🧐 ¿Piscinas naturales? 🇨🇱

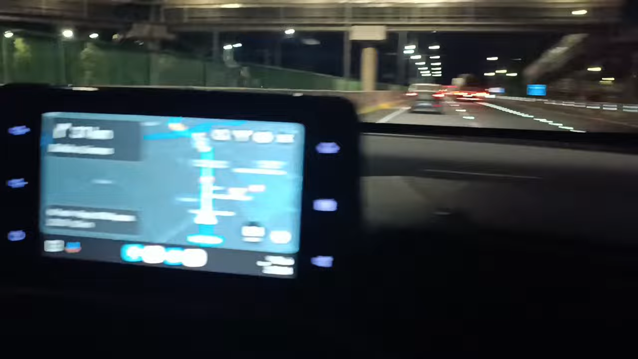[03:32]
bueno llegamos de noche ya estamos entrando a lo que es Linares nos tardamos un poco más de cuatro
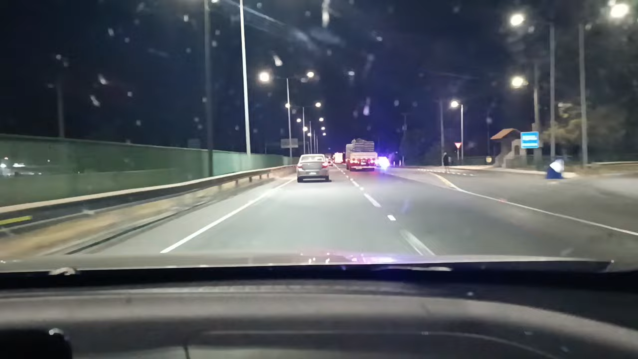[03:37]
horas hicimos como tres paradas aproximadamente este andamos
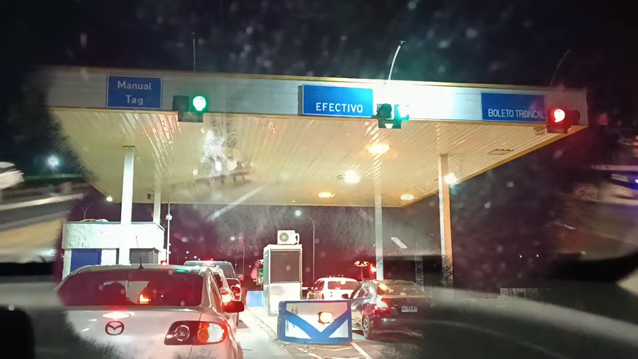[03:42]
con un grupo de amigos y vamos directo a buscar las cabañas vamos a para hospedarnos para descansar para instalarnos para
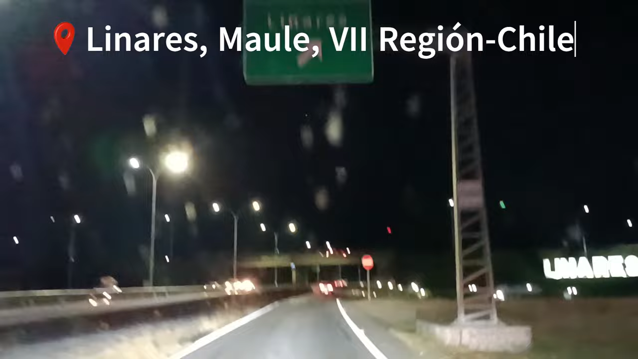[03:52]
mañana pararnos bien tempranito e irnos a lo que son las piscinas naturales de las que tanto les hablo